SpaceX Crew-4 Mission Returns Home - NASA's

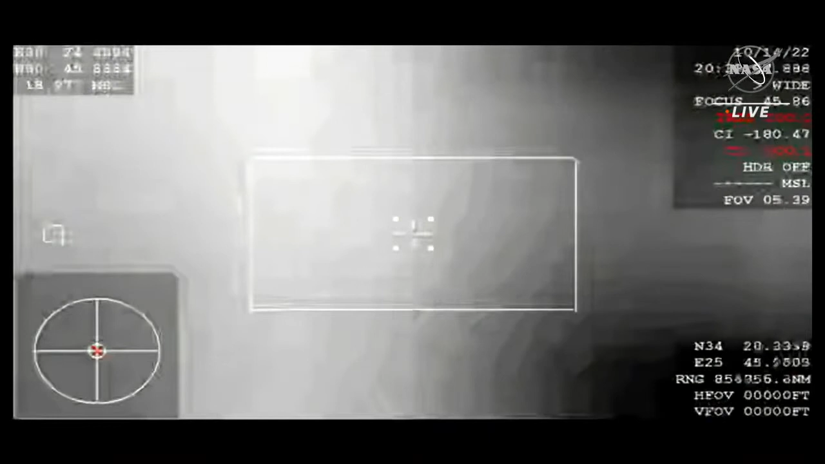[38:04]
and it's equipped with some imaging technology that will be able to get pretty much the first views of the Dragon capsule on its return back to Earth. So we are getting some of that footage right now. We are anticipating that communications blackout and loss of signal here shortly. This is really the beginning of that period where the crew themselves will be re-entering the Earth's atmosphere.
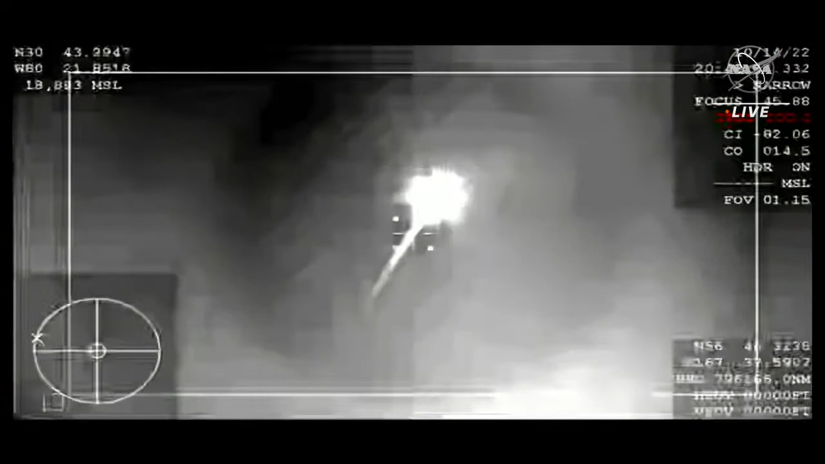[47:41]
Continuing to get those views from the WB-57 of Crew Dragon as it continues to make its way closer and closer to splashdown. Freedom, SpaceX, comm check. And SpaceX, Freedom has you loud and clear, coming through 3 kilometers altitude. Copy and concur, expect automated chute deployment. Freedom copies, we'll be monitoring.
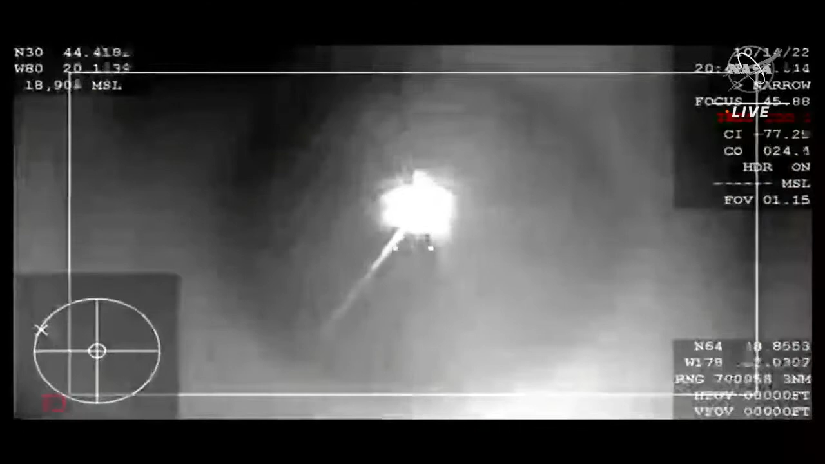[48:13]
And HEPS is converged. Expect nominal chute deployment altitude.